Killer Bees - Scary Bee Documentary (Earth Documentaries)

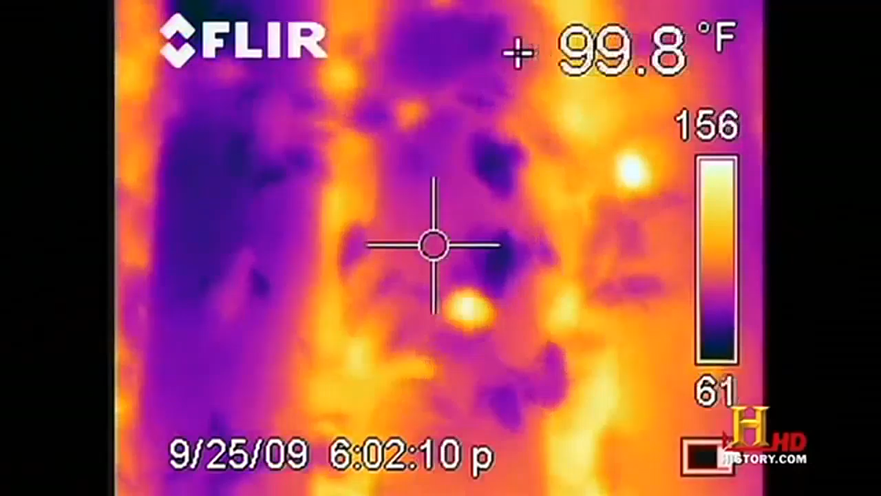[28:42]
On screen: spot 99.8°F
so what we're seeing here and also what the thermal camera is showing us
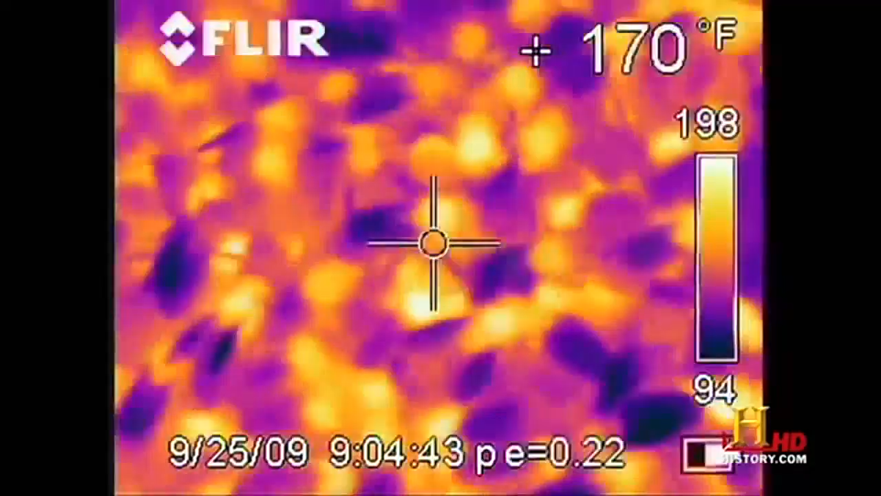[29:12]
On screen: spot 170°F
they'll continue to do this as they get colder and colder the giant swarms of bees seem to be learning strategies to survive in the cold by crossbreeding and adapting to the environment